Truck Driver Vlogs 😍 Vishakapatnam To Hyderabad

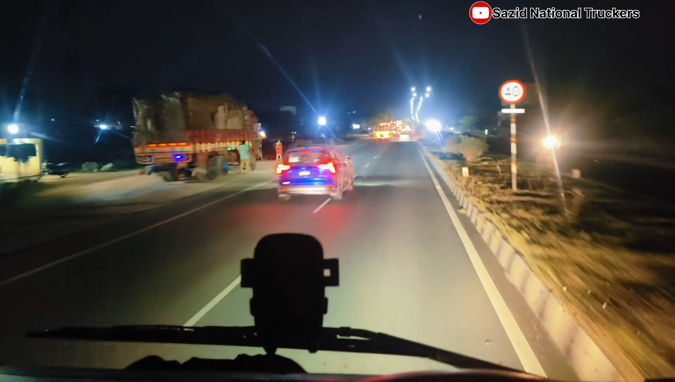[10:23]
कार बहुत लिगड़ गई अभी एकदम से अब तो खैर पीछे से कम आ रही है एकदम से काफ़ी ट्रैफिक बढ़ गया अभी हैदराबाद बच रहा हो 70-80 किलोमीटर
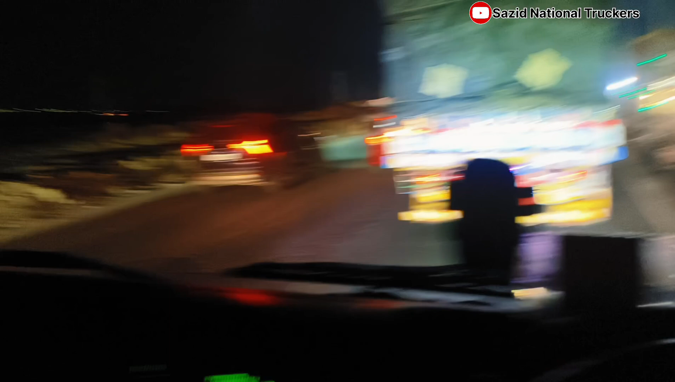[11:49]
ओवरटेक करना चाहिए गाड़ी इतनी आ रही है बराबर में पहुंच जाए ओ या सामने देखिए बीमारी चल रही है चल रही
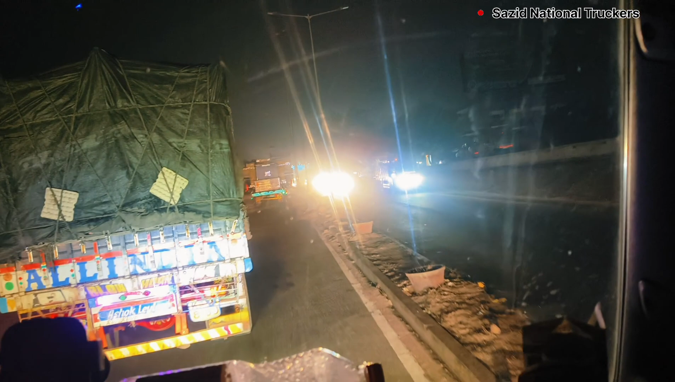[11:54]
राइट ली चल दे राइट खून पीरो फालतू ये बीमारी चल रही है जब स्वागत है चल रहा सामने रहा
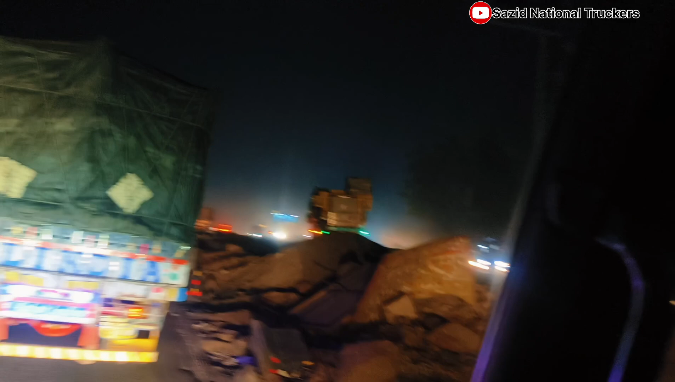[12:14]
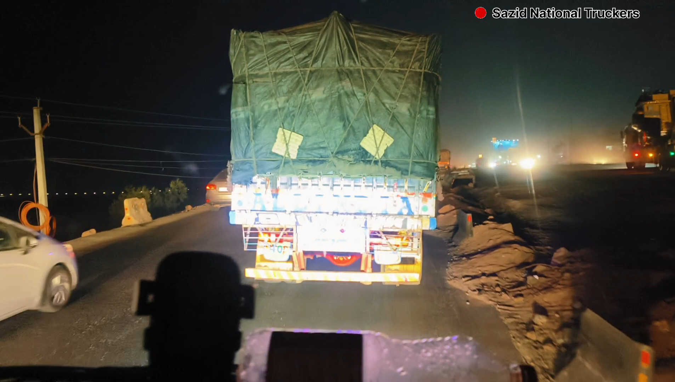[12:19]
ना चलने दे जब से दे रही बीमारी तेरी मशीन से डर रहा है कहा
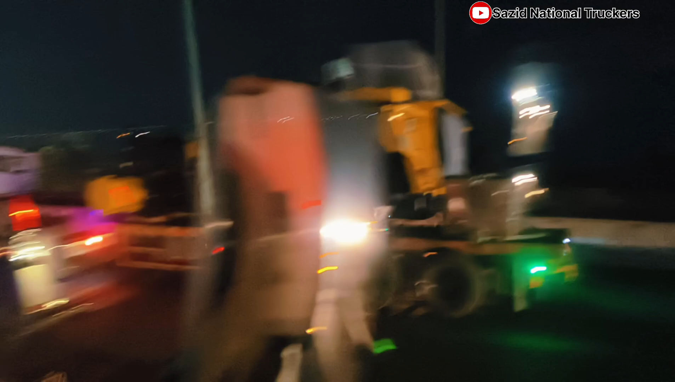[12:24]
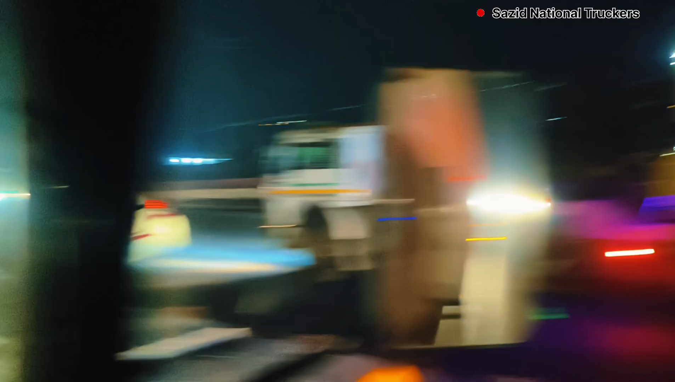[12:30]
अकेले चल रही है कि एक बीघा में सामने नजर आ रहा है बाईपास ये अपना कोई मेव भाई जा रहा
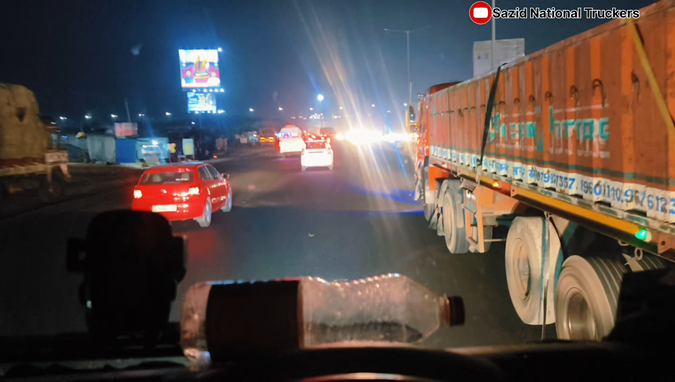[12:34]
कोद कट हुआ बीमारी से कट जाएगा बाईपास चढ़ते भीड़ से कोद ट्रैफिक से ट्रैफिक बहुत ज्यादा रहे
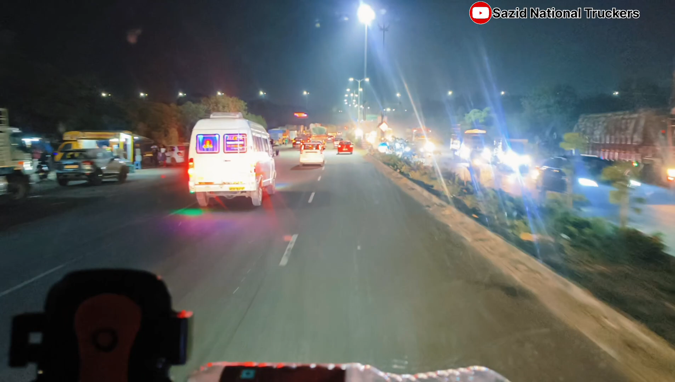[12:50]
रुक जा भाई मुझे लेफ्ट लेना है रुक जा लेफ्ट लेना है मुझे
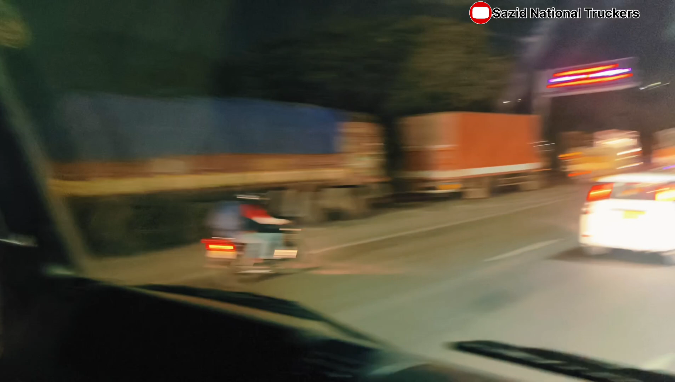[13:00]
ये ब्रिज पार करते ही चढ़ जाऊंगा हम ऊपर
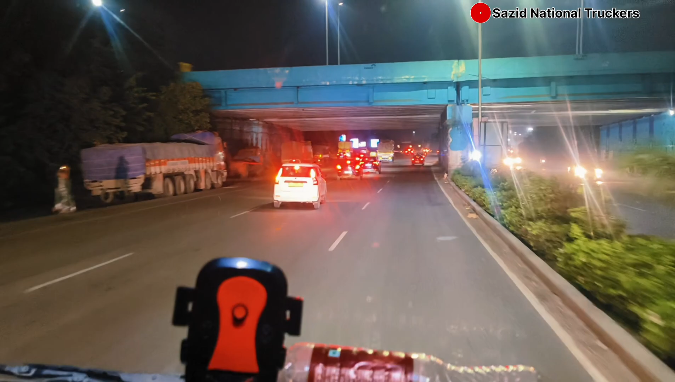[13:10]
और भी गाड़ी चढ़ रही है ये ऊपर बाईपास है बिल्कुल सर के ऊपर यही कर इसी तो अंदर सिटी में घुस गो और ये चढ़ाएगा बाईपास
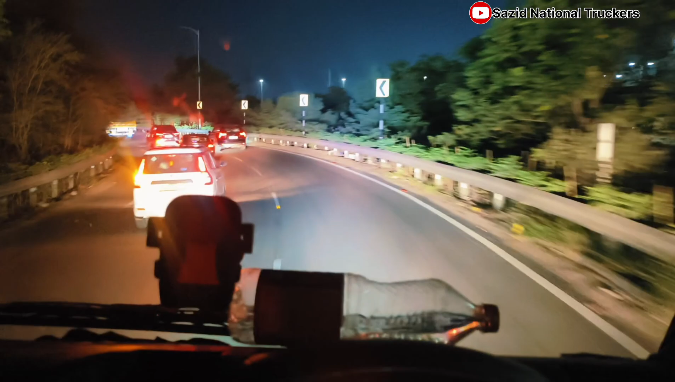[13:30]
चलो भाई चलो चलो चलो चलो हीन भी ये कार आगे पिछना हो रही चारों संग चल रहे थे